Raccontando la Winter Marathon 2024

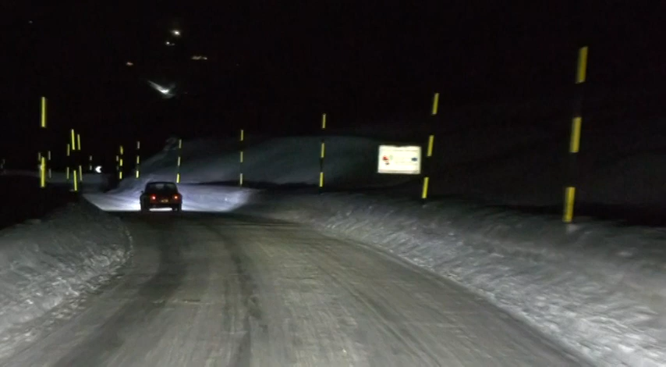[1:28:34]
perché anche questo è un Winter Marathon, qualcuno che si diverte, qui siamo dietro l'equipaggio numero 78, qualcuno che si diverte con l'auto, la lascia un po' scodare in sicurezza perché lo sa fare evidentemente, sul ghiaccio della discesa al Pordoi.